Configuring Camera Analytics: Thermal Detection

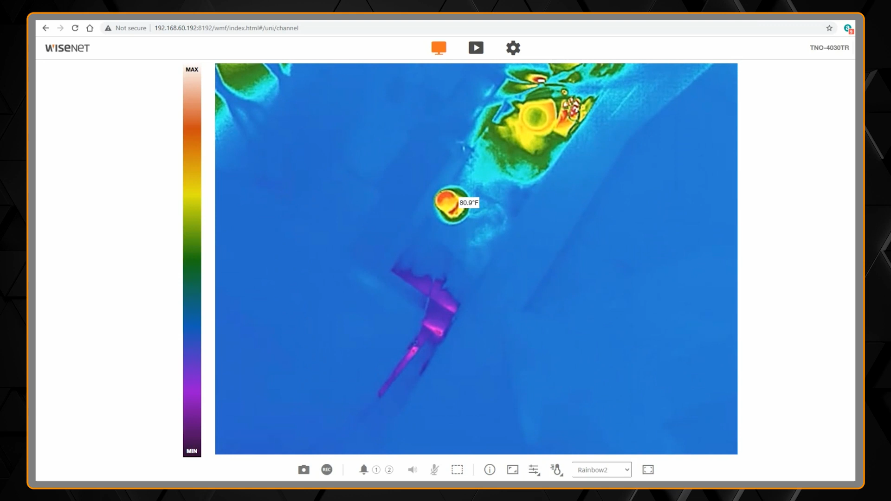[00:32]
On screen: spot 80.9°F
I can use the spot temperature mode here and get some temperature readings on the screen here. And so I've got this object here in the middle that I want to monitor and be alerted if the temperature goes too high. So in the setup menu the first thing we need to take a look at is under video and audio in temperature setup.